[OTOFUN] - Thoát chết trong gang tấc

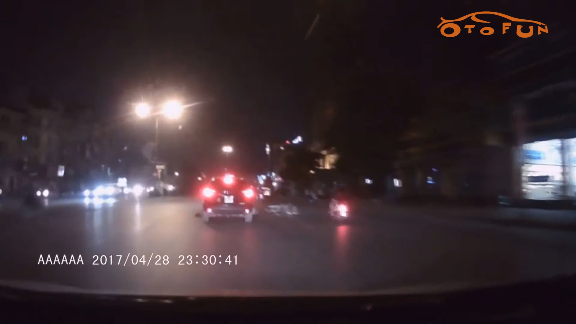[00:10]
Ôi giời ơi. Đấy, đi nhanh như phải đâm được không? Tự ấy à? Tự ngã. Ông này tí nữa thì thằng sĩ Long kia nó cho vào gầm xe luôn. Đâm vào ai đấy? Đâm không biết ai là đấy? Đâm kiểu gì mà. Tí nữa thì mất tay luôn á.